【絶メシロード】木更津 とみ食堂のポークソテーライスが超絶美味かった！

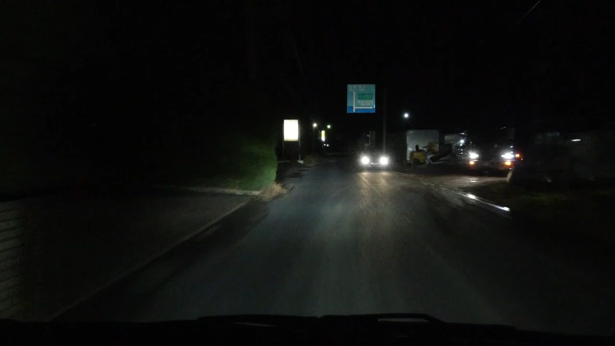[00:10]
看板が見えてきました今日来たのはこのお店です左にHere we go寝られるかな?